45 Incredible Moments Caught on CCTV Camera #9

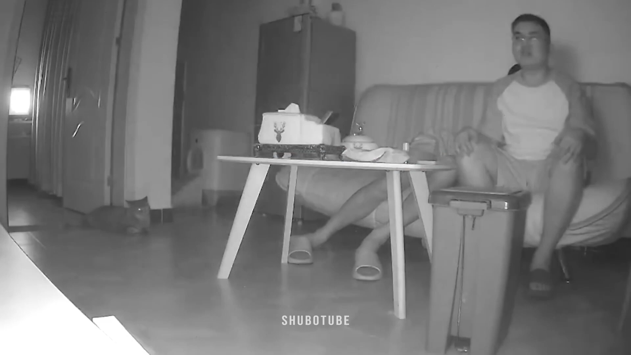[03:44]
late at night these two buddies decided to watch the conjuring this guy is waiting to see what happens next but his friend has opted to sleep next to him and all of a sudden